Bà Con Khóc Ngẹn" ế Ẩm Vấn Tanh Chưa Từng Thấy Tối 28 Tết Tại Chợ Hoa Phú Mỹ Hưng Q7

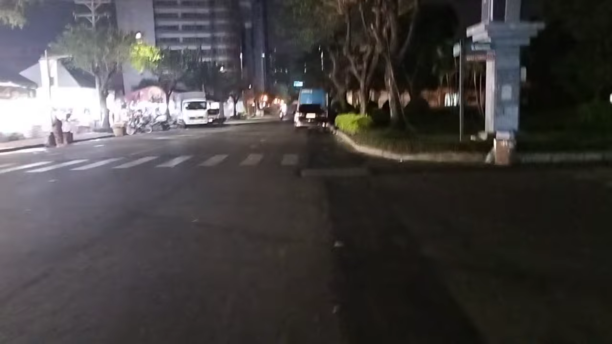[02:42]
Thì Phúc Khang sẽ chạy qua bên hội chợ triển lãm của cô chú anh chị.
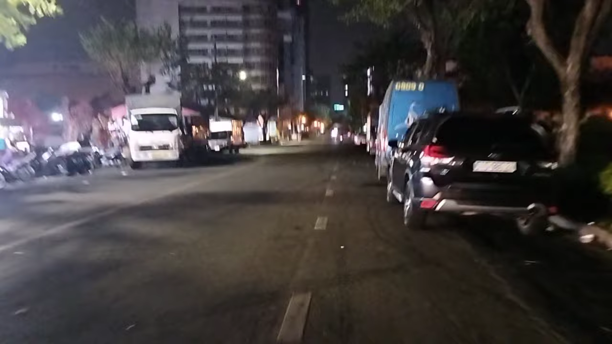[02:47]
Đó, hội chợ triển lãm cũng vắng rồi. Rồi bây giờ Phúc Khang sẽ quay đầu lại.
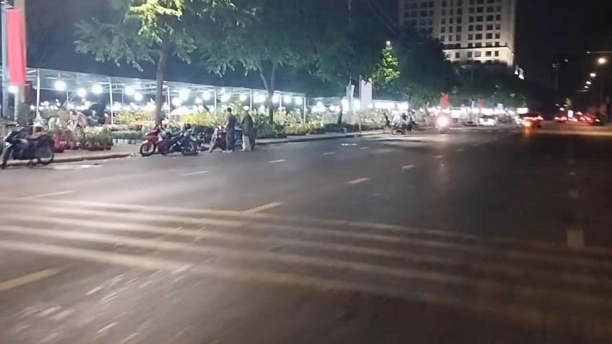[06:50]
Nhưng mà năm nay thì khá là vắng. Và cái lượng khách đi
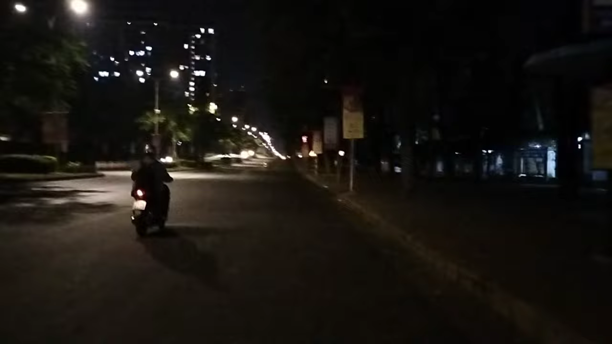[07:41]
Thì đây là cái cảnh buổi tối tại Phú Mỹ Hưng, quận 7 của chú chị.